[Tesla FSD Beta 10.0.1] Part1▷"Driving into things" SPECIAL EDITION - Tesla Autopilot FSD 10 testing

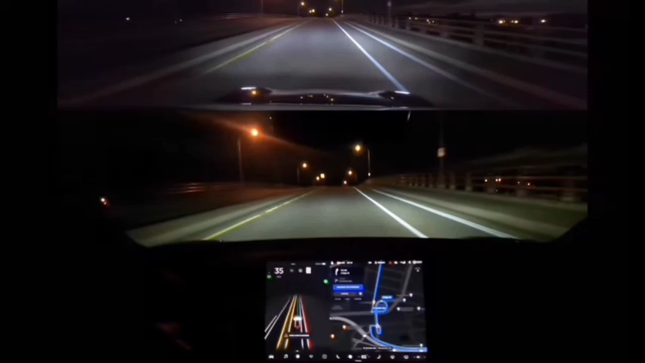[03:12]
I don't know if it was going to hit that curb, but we were really, really darn close.